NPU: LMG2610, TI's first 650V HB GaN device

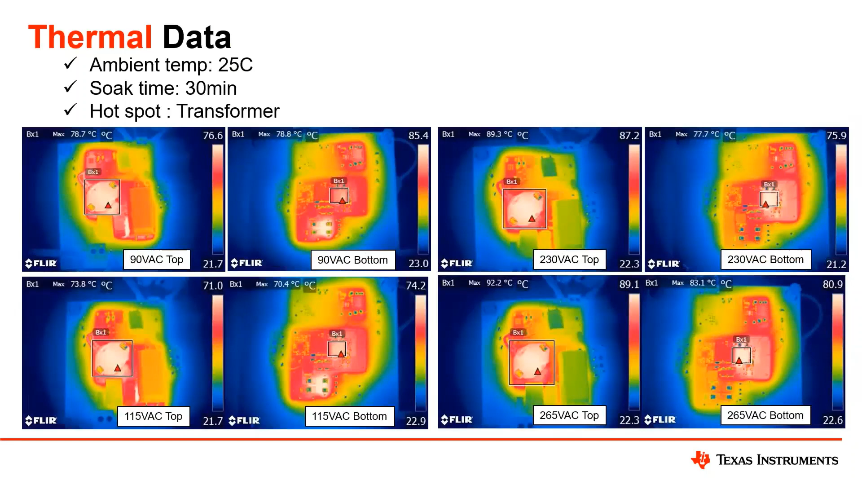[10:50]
And when you look at the overall charger design, and this is obviously an open frame design right now that we're looking at doing this thermal shot on, we're able to build a physically very cool charger.